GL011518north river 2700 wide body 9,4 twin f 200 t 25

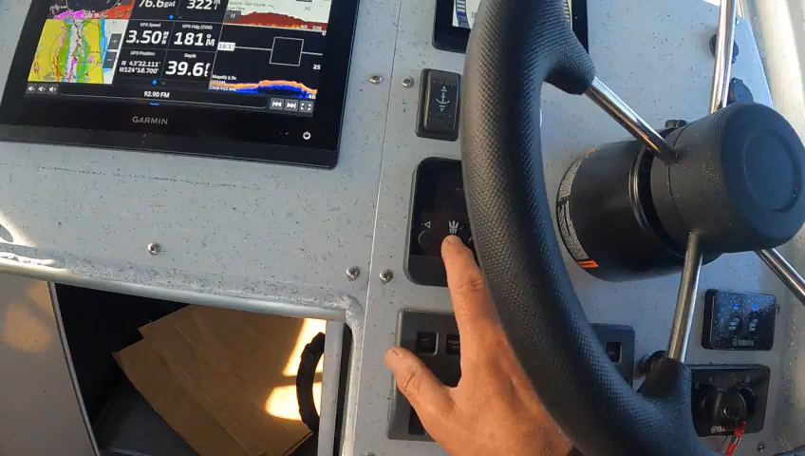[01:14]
that's your waste pump heater okay here's where we go on this one see what my depth is 40 feet you hit that see how it's
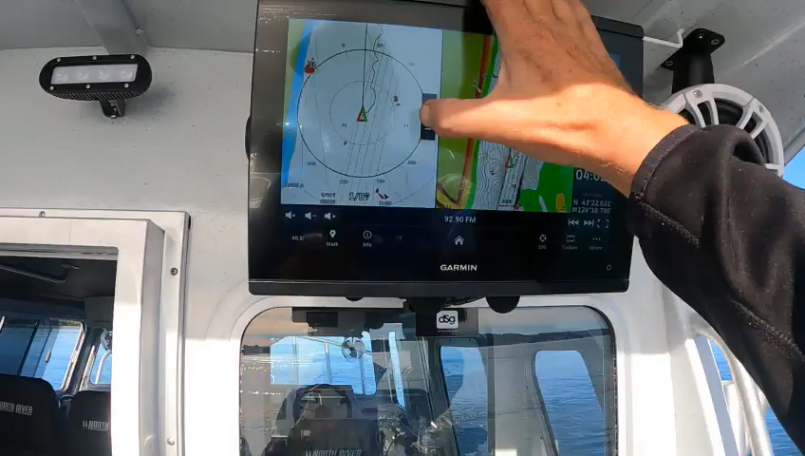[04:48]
so now i'm running on the single motor i mean both motors with a single lever
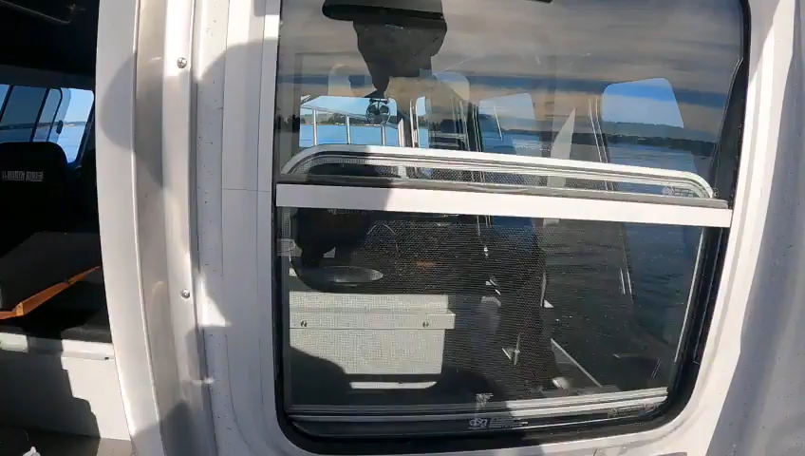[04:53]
definitely needs the hydraulics adjusted and i can see where i'm going here i'm fine
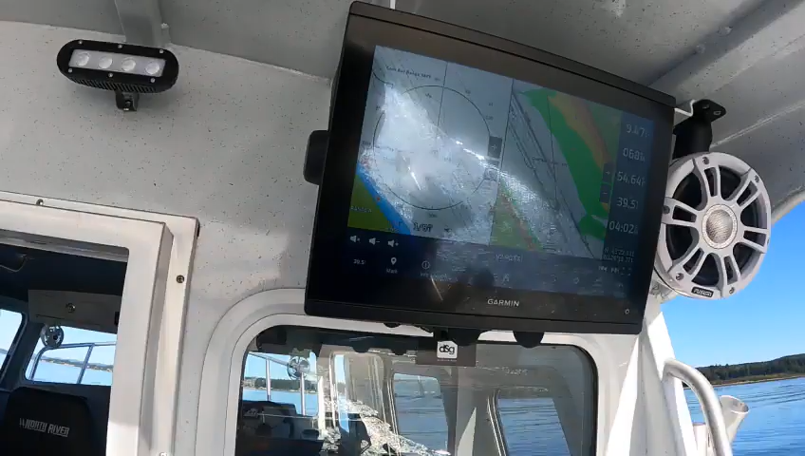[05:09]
i can zoom out on that there's a can coming up right there
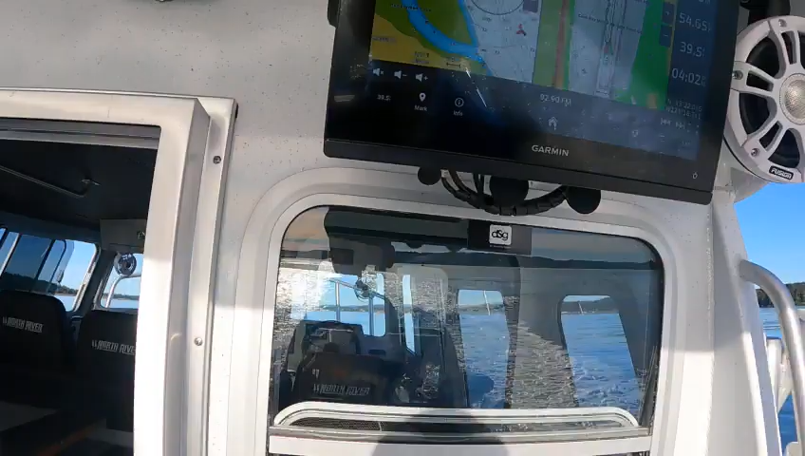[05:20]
right there yeah so i want to avoid that to get in the channel that brings you back
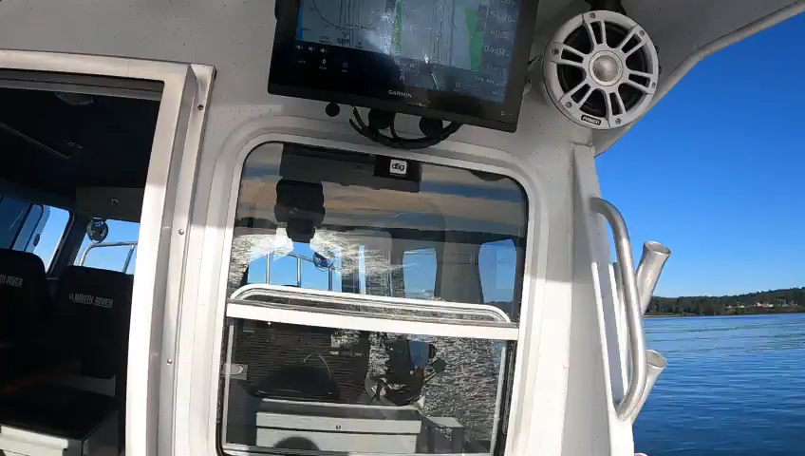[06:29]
i could probably adjust that radar just a hair a bit better
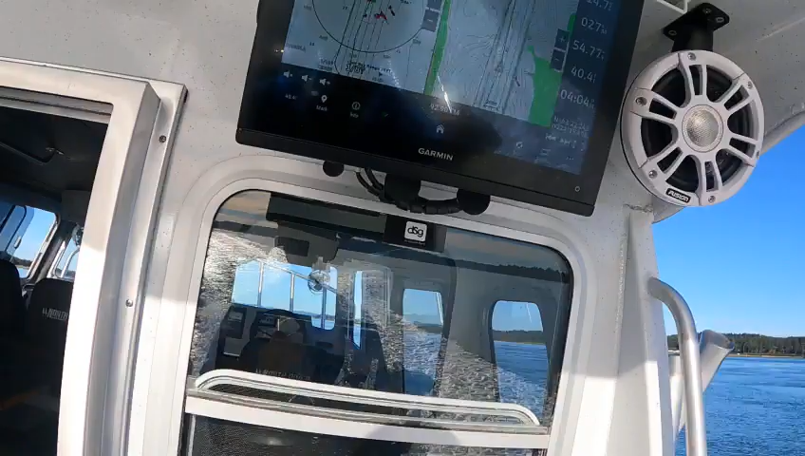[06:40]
see how far it is away there you've got purple purple bones way up there